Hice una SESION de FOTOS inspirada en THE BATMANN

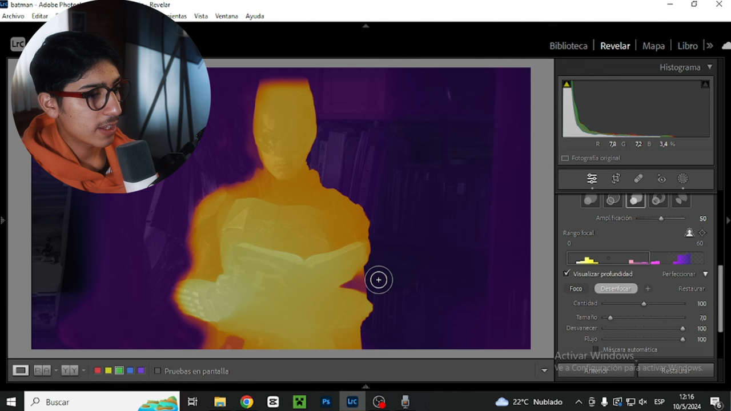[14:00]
Así que Vamos a ponerlo así Vamos a bajar un poco La intensidad de esto El sujeto principal Digamos Este enfocado Y ya el programa Va a analizar solito Que parte sí Que parte no